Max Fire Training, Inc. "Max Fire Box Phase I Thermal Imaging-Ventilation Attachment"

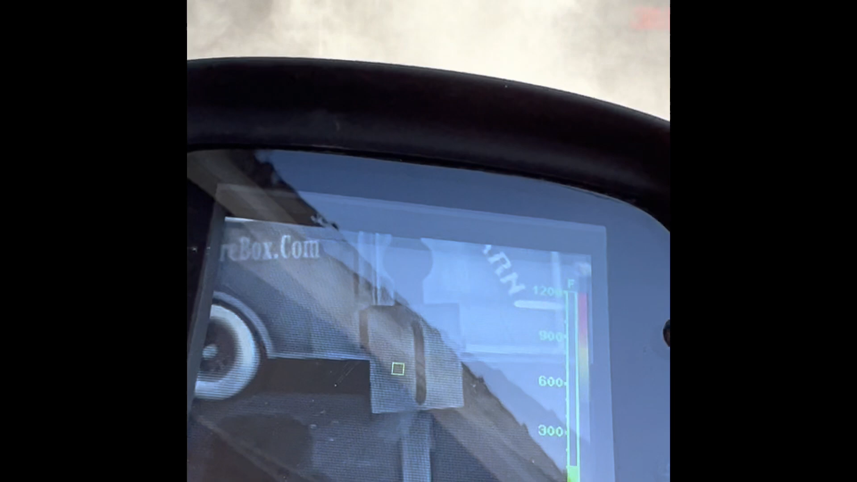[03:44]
Watch the triangle come on. Look down the hallway. Boom. Triangle comes on. There's your visual look. Okay.
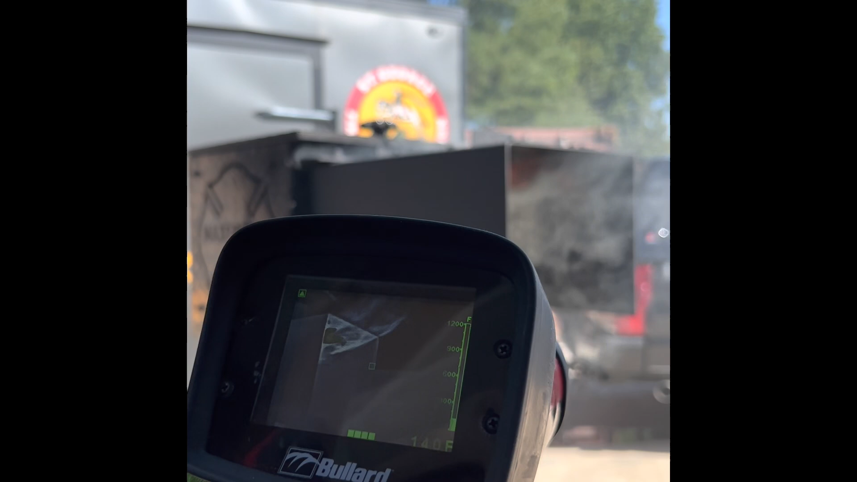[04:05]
Look at what's coming down that hallway. Boom. There we had color change. We had color change coming across there.
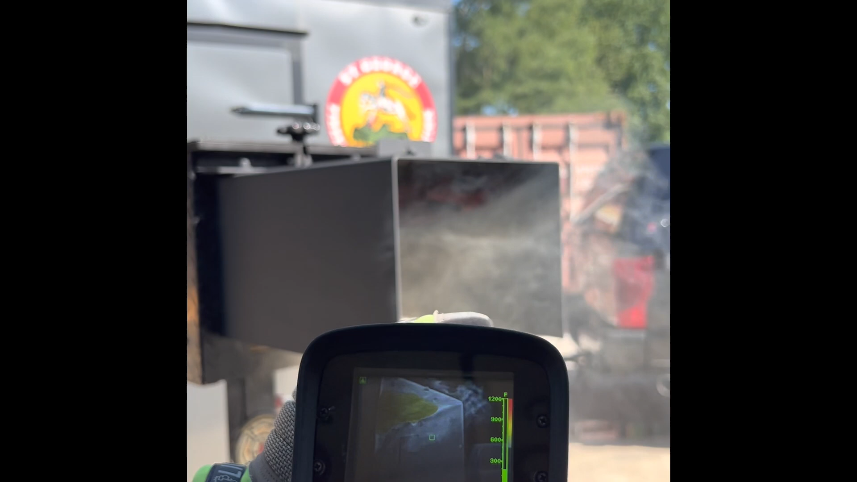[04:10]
Max Firebox burn and learn. So we always tell people what?
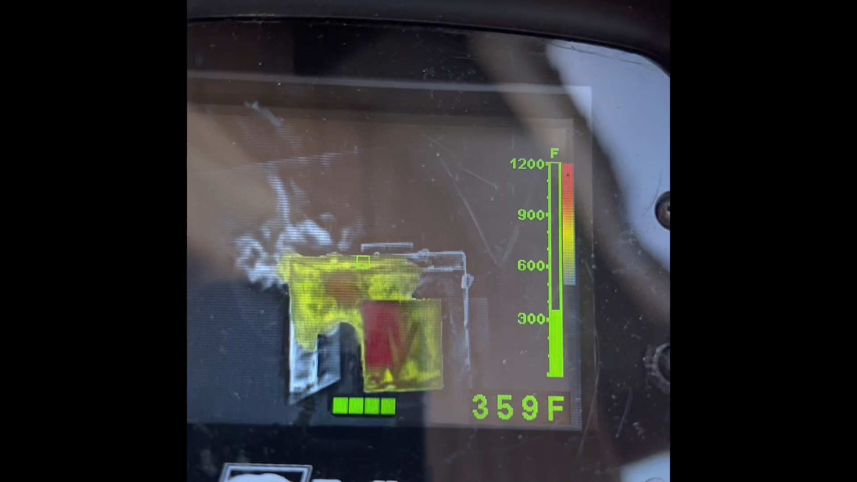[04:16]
On screen: spot 359°F, scale top 1200°F
Paint the room. Alright. Paint the room. Paint the room. Now I stopped. I stopped flowing. Oh. What happened?
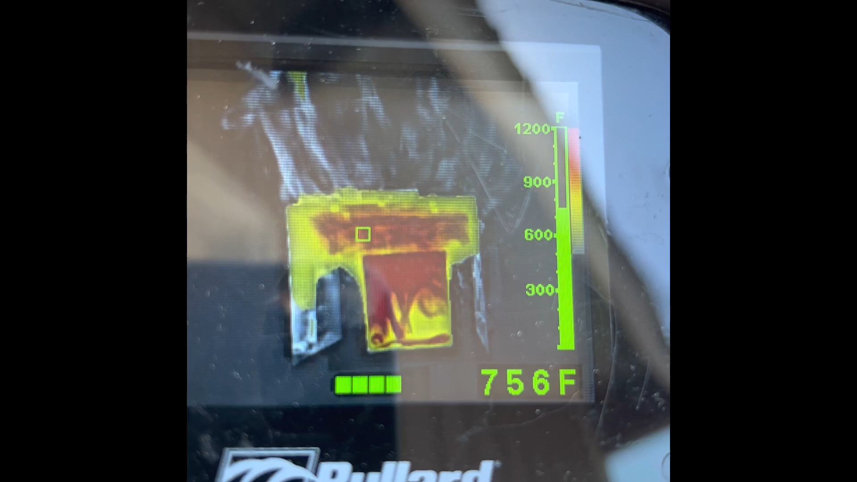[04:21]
On screen: spot 756°F
We came right back. One more time. Paint the room. Paint the room. Flowing water. Flowing water.
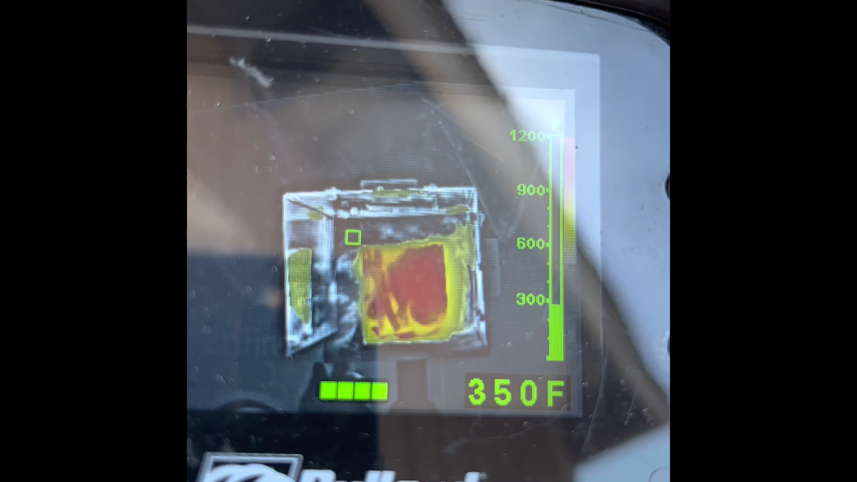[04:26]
On screen: spot 350°F
Flowing water. Flowing water. Man. I think I'm getting a hit on this. I'm going to shut down.